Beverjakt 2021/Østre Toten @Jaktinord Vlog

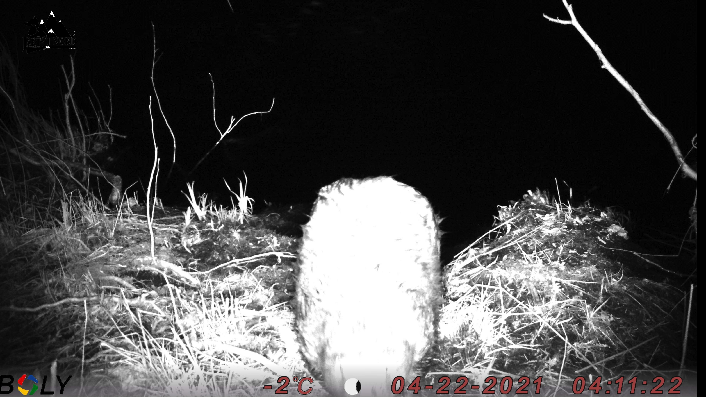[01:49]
Det som er så fint med viltkamera er jo at du får en bekreftelse på at det faktisk er bæveren der.
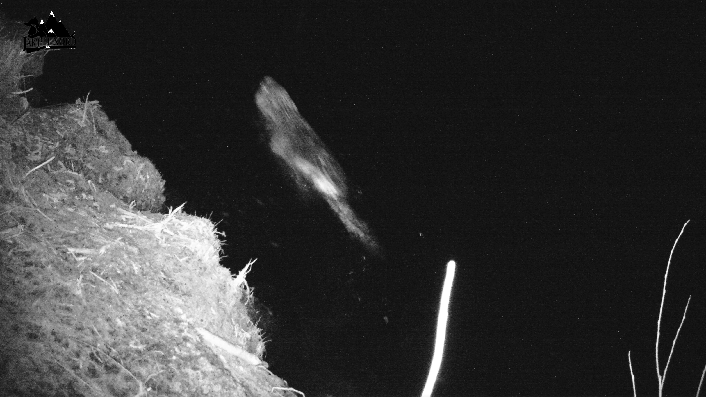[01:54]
Du kan i tillegg se når på døgnet han er innom, og du kan se hva slags retning han kommer fra.